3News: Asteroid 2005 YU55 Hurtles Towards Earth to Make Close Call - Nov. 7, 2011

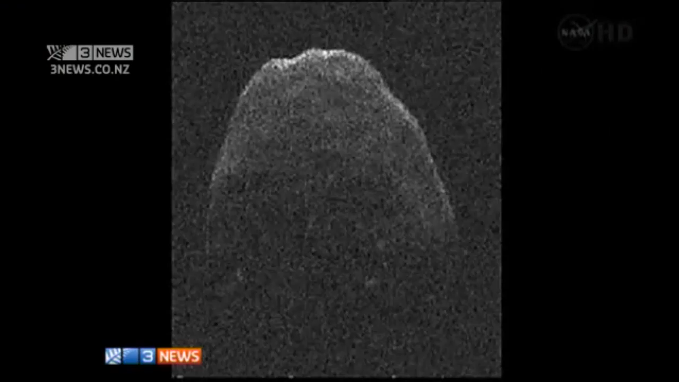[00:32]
It's called 2005 YU55 and it's more of a treat for stargazers than the end of the world as we know it.